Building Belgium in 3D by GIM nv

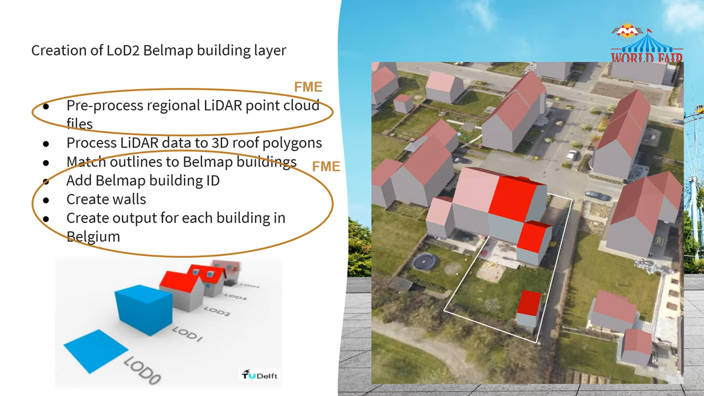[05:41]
This screenshot shows a house in a residential neighborhood. You see that we also managed to produce an LOD2 shape also for the smaller annex buildings such as garages and garden sheds. The first challenge I will discuss is the pre-processing of the LiDAR point clouds.